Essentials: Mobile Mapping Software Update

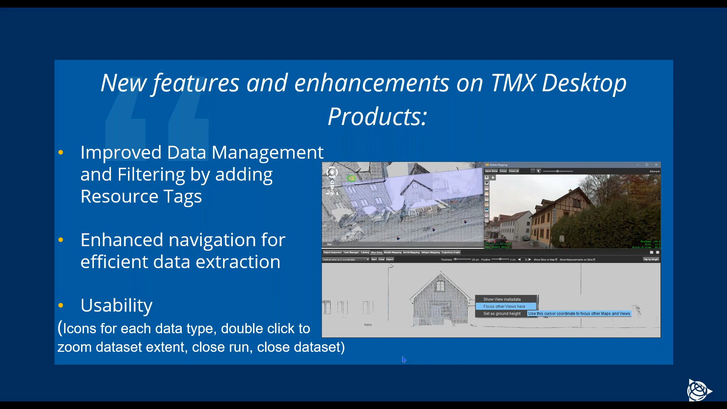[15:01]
And when moving along the trajectory or to the different feature, all of your views now can be synchronized and will be moved to the certain point together. very efficient navigation for massive feature extraction workflow. On the usability, also, we have now added like a better zooming, new icons for each type of the data, basically less clicks, more results.
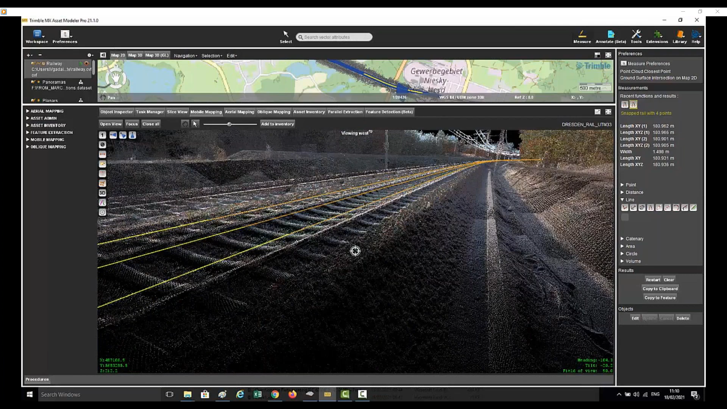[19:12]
Second feature has been extracted, and now you can see slightly rotating the point cloud that the X, Y, Z are perfectly aligned and snapped. And just opening attribute table and checking it,
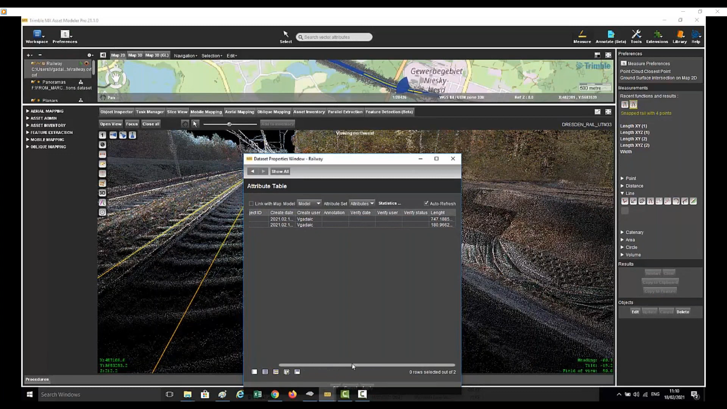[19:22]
you can see two features have been added, length and defined attributes has been filled in.
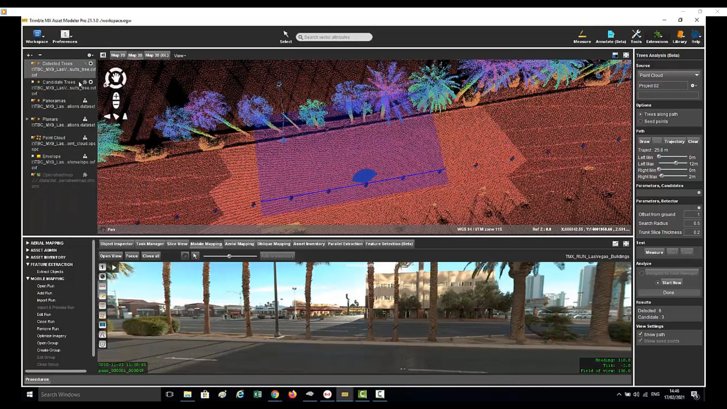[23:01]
which is good. Changing the legend, so you can see my extracted trees also on mobile mapping view in a better way than they are now.
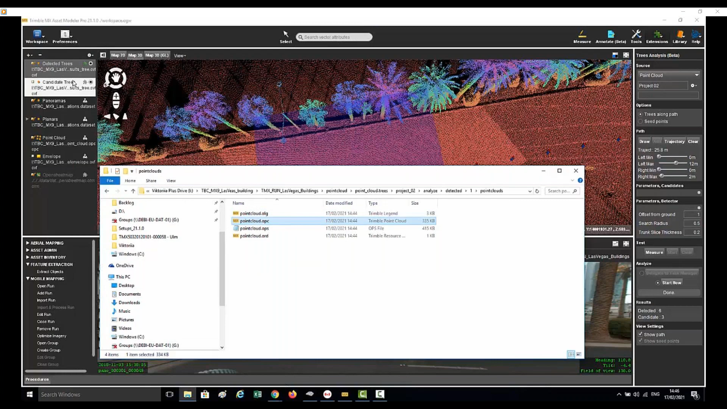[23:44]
And point cloud is also now generated and linked to my feature. So just bring in the small point cloud file.
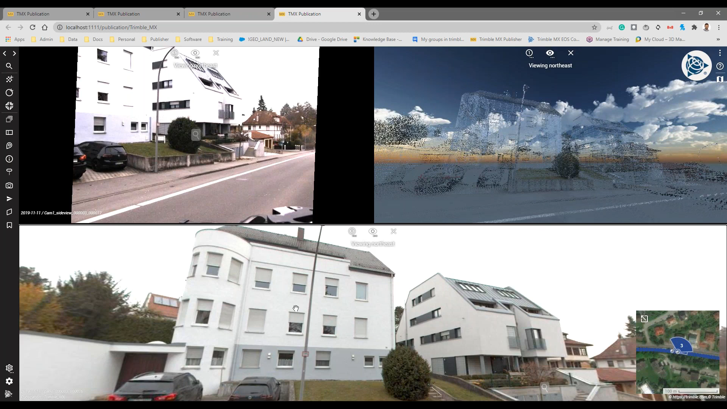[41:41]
the planner image to focus in this facet, for example. And as you see, my point cloud is showing the whole data at once. So if I want to have a clear view of this data, I can actually use a new functionality or a tool that a publisher offered
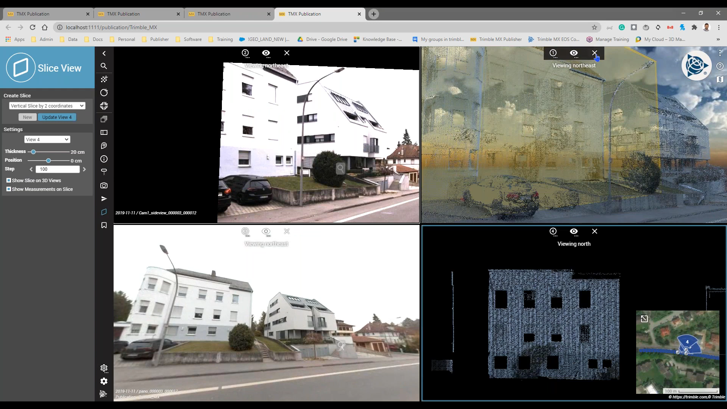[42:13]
So I can get maybe temporarily away from this point cloud view and get only focus in my slice view.
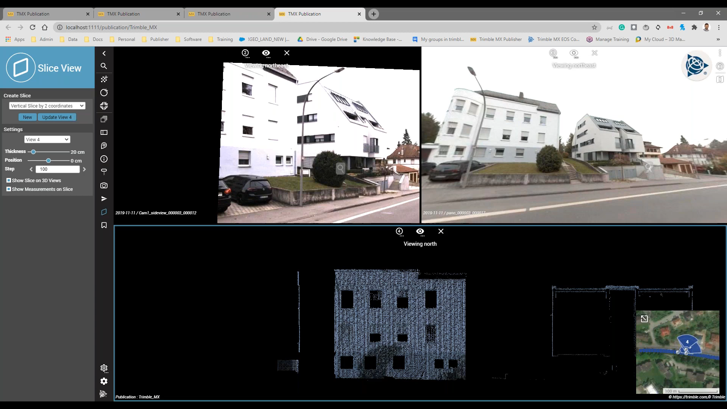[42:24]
So for example, this one, I can, if I'm interested to work only in those two images, I can now just work again with panorama and the slice view. What is nice also now that we could, as Victoria mentioned, the way that we could share this information.